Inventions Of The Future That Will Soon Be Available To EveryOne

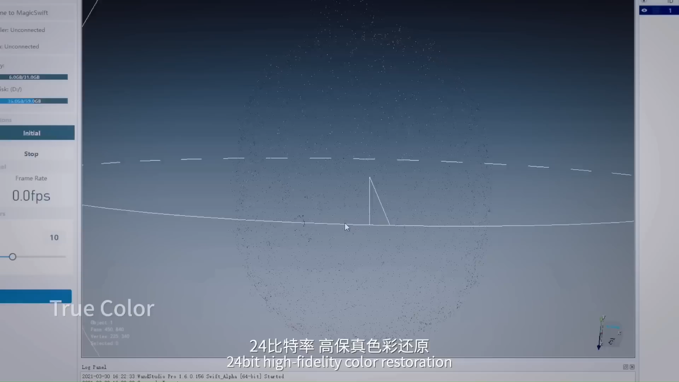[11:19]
With a scanning resolution of 0.5 mm and accuracy of 0.1 mm,